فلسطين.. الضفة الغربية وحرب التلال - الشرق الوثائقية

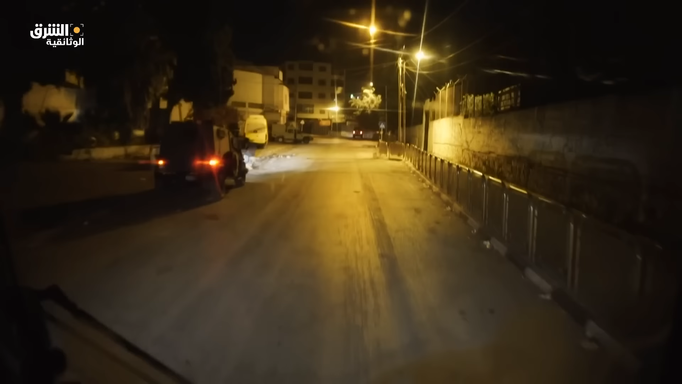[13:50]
تصطف المركبات المدرعة على طول الطريق، وتم وضع المدينة تحت حظر التجوال.